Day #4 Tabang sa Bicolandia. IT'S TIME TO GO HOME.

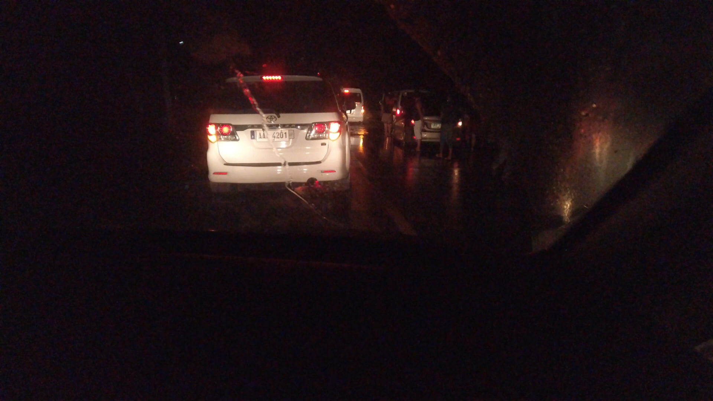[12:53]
Baha na area. Ayan kung mapakikita nyo. Ayan. Medyo mataas talaga ang baha.
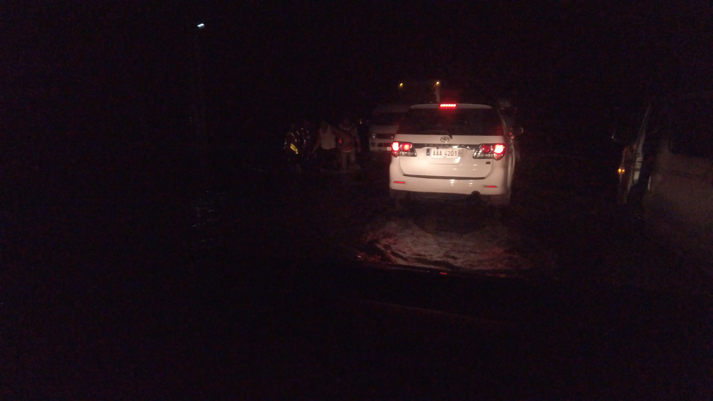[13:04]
So ayan may mga motorcycle tayong stop or talagang hindi kinaya. Meron dito yung mga van and high aim. Ayan. Pati na kayo.
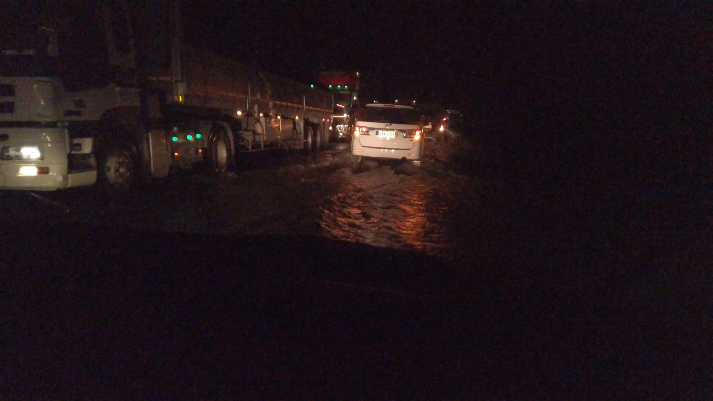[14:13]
Ayan, oh. Makikita niyo po ang baha rito. So, makikita niyo ba? Parang masyado madilim, pero ayan talaga.